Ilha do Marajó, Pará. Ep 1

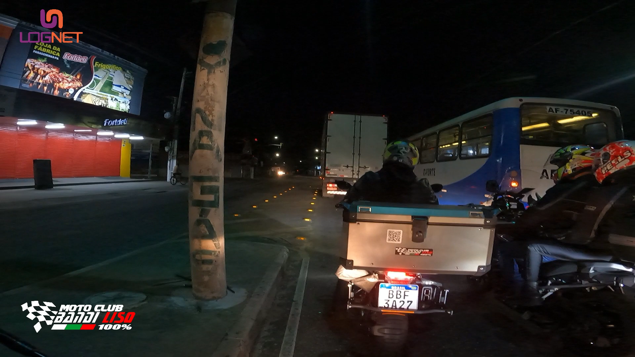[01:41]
Estamos já aqui para. Aqui é a rua Mário Covas, em Belém. Até na Augusto Montenegro, aí nós vai para Icoraci, 30 km até a balsa ainda. Pela primeira vez a gente está indo para a Ilha do Marajó, não conhecemos nada lá. Vamos ver se é top, como todo mundo fala mesmo.